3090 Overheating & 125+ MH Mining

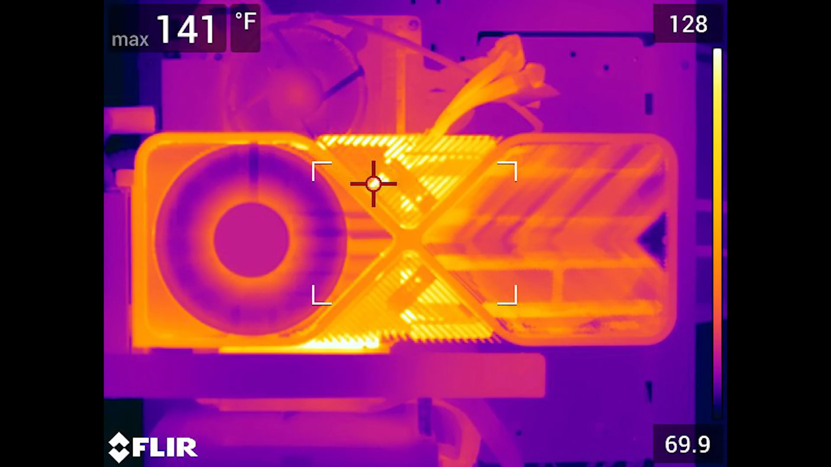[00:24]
On screen: max 141°F
Make sure you stay till the end of the video to see how I got the temperatures down, increase the cooling, and also increase the hash rate. As you can see, the front side of the card is pretty hot at 141 degrees Fahrenheit. And here's a shot of the back of the card.
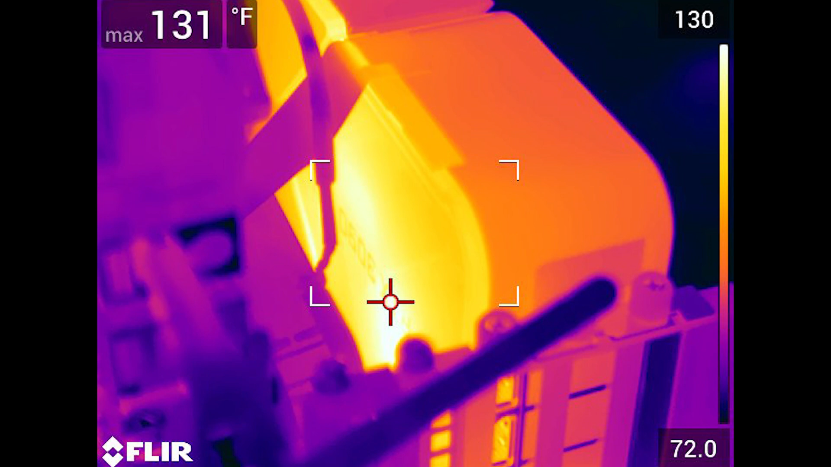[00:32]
On screen: max 131°F
You can see it's pretty hot there. It's really hot, almost too hot to touch.
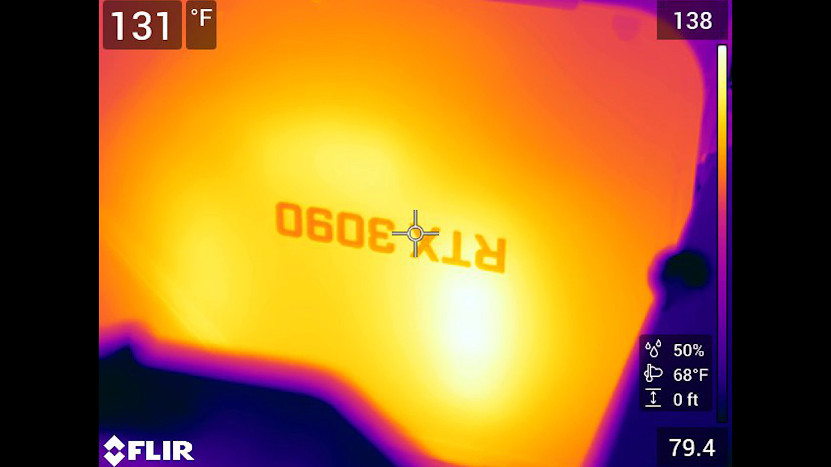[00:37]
On screen: spot 131°F
Here's a thermal representation of the hot spot behind the 3090 on the memory side.
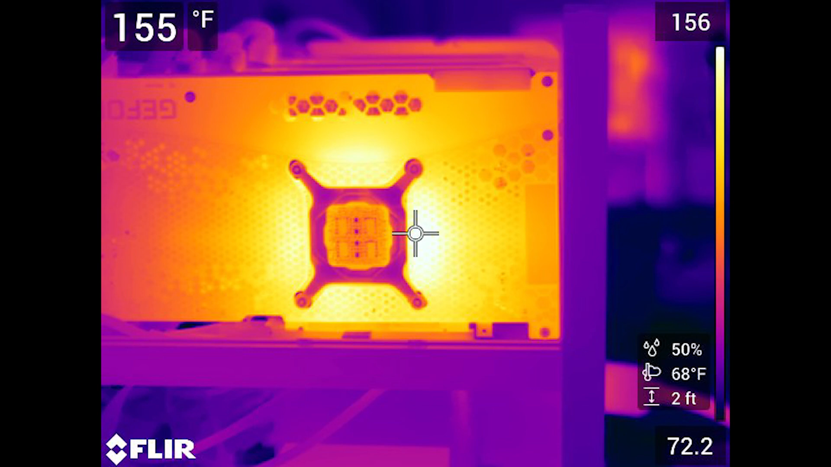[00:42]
On screen: spot 155°F
Here's another 3090. This is an EVGA For the Win 3 Ultra. As you can see, this thing is smoking hot on the back, 156 degrees Fahrenheit. Too hot to touch for sure.
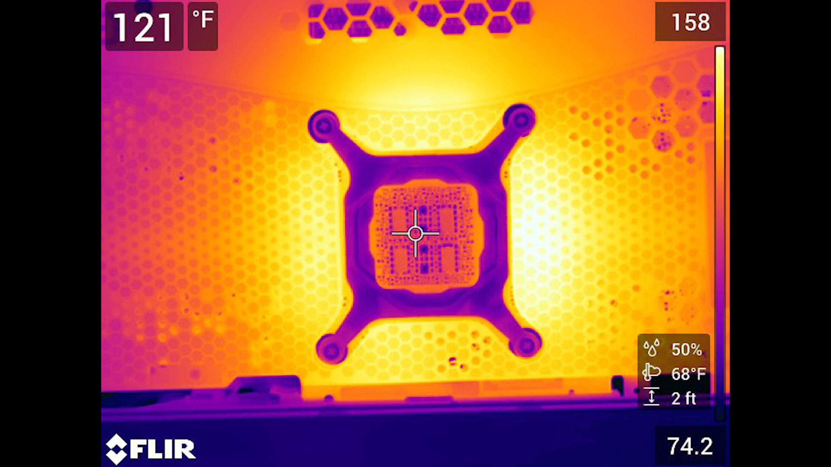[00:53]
On screen: spot 121°F
Here's a close-up of the back side of the GPU. You can see the hot spot is 158 degrees Fahrenheit. This simple modification reduced the temperatures by almost 10 degrees Celsius
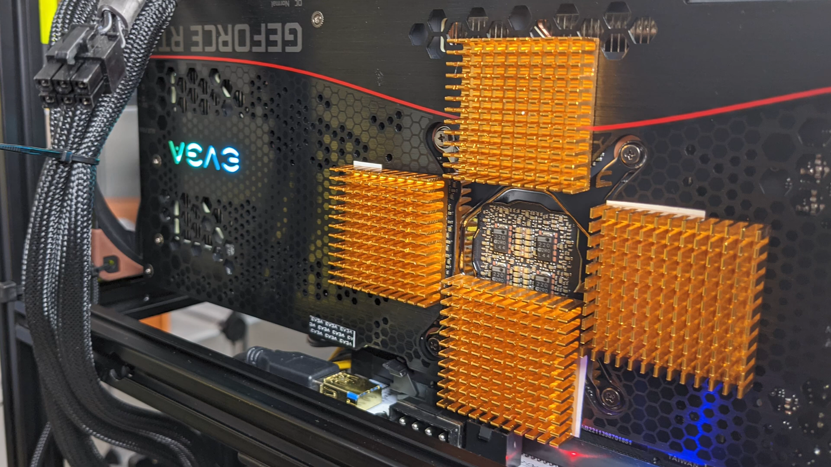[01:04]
and allowed me to sustain 125 megahash per second with only 300 or so watts of power draw in software.
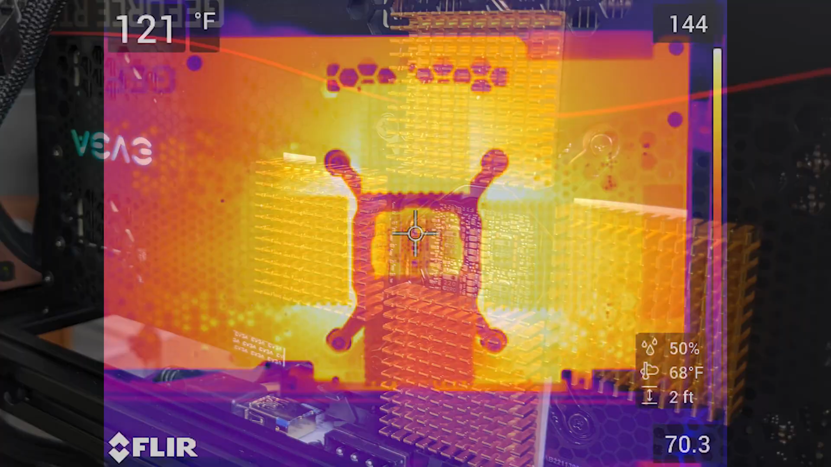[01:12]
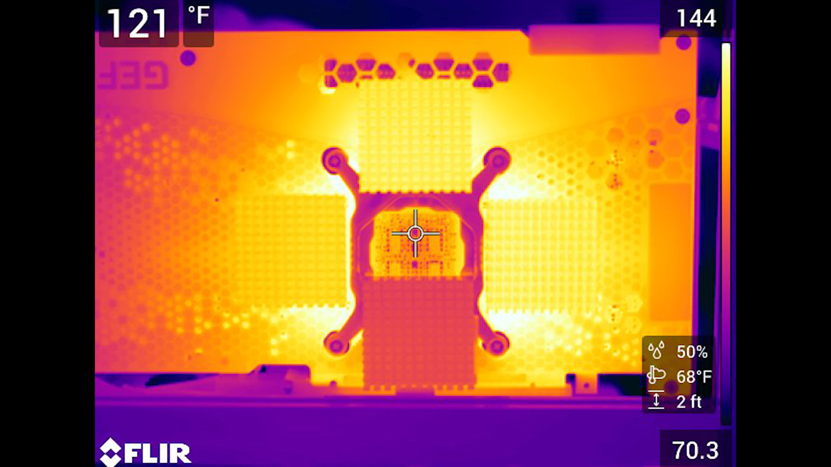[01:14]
On screen: spot 121°F
Just by adding the heat sinks with thermal tape, we reduced the temperatures passively by almost 10 degrees Fahrenheit.
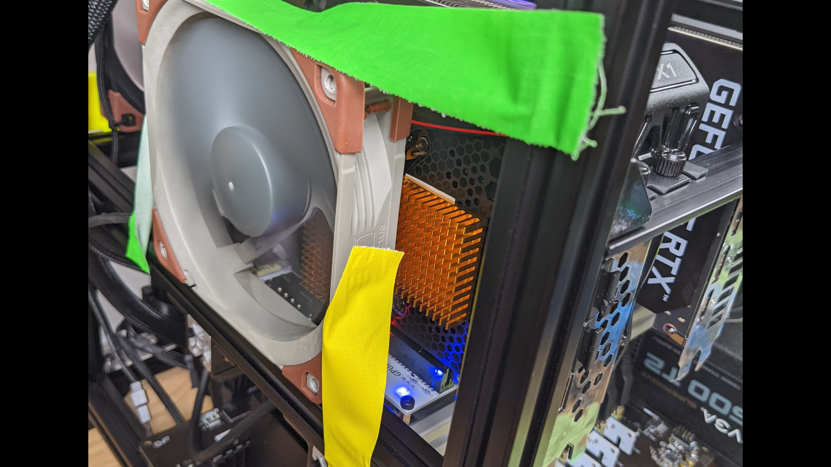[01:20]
And after we added a 120mm fan blowing directly onto these heat sinks with the fan speed at 1500 RPM, we reduced the in-software temperatures by almost 10 to 15 degrees Fahrenheit, which is quite significant on the memory junction temperature.
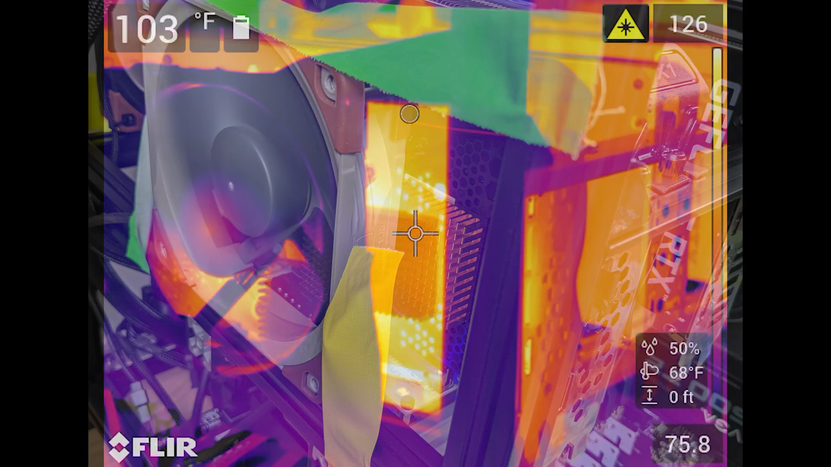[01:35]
You can see how everything looks while the fan is blowing and the heat sinks are on the back with thermal tape.
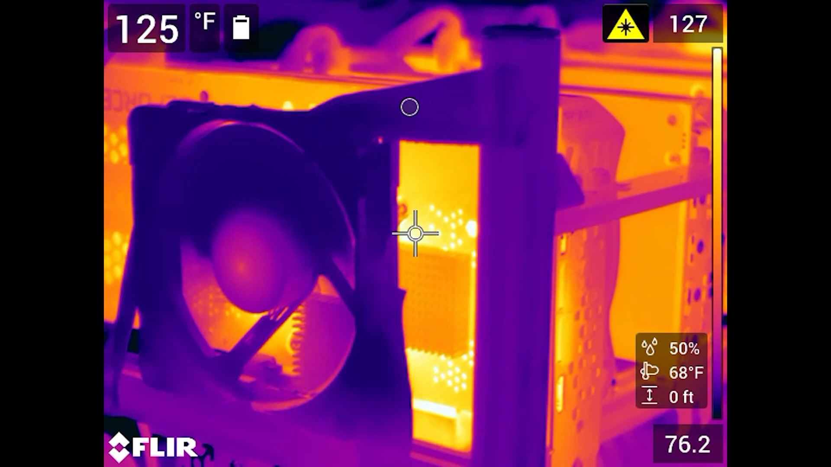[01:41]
You can see there's almost a 30 degree reduction in temperature. And if we move around to this side of the card, get in focus, and you can see quite a bit of difference in temperature just on this EVGA 3090 Ultra For the Win Edition.
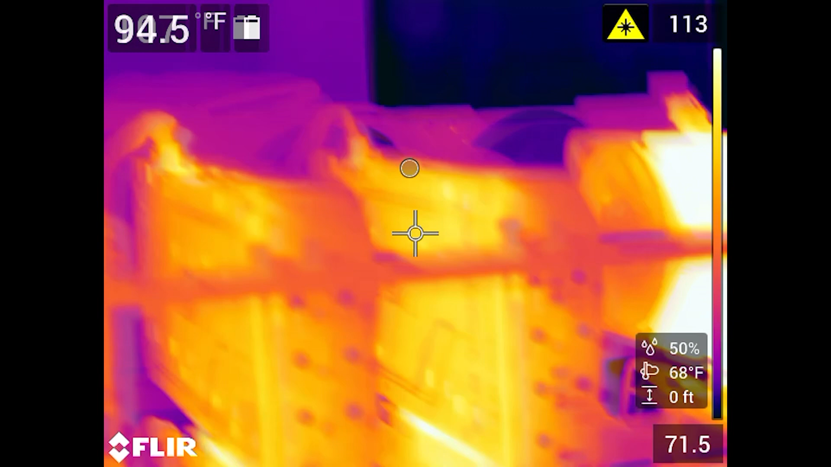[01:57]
Now regarding the Founders Edition 3090, we did add a humongous heat sink to the back.
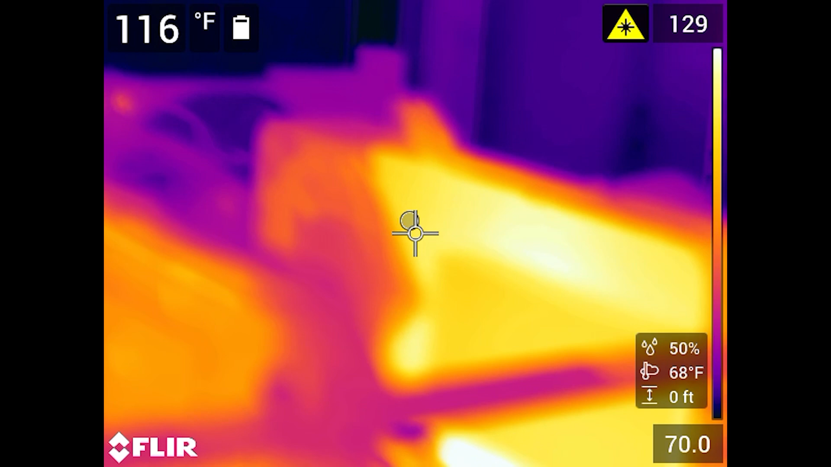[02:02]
On screen: spot 116°F
As you can see, not too much has changed. There must not be good contact with memory chips on the back of the card and the backplate. But it is doing something. It is taking quite a bit of heat off. It's not really having that much effect. In software, we probably reduced the temperatures by 2 or 4 degrees Celsius at most. So definitely the Founders Edition I'm going to have to do more investigation on.